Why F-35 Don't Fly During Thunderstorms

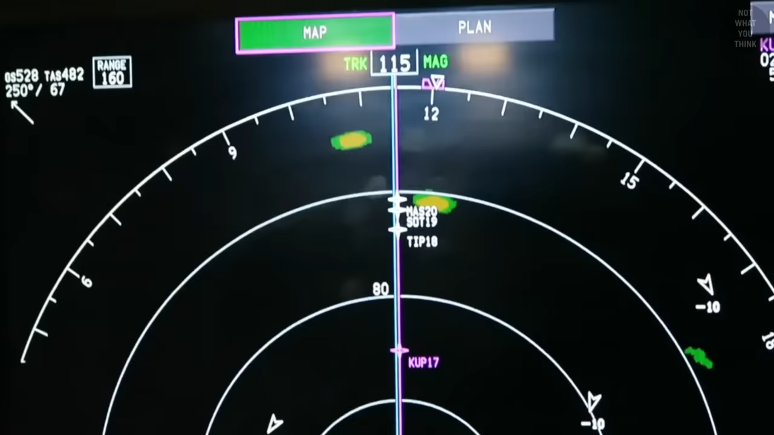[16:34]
But with help from weather radars on board, pilots can detect and avoid these weather situations.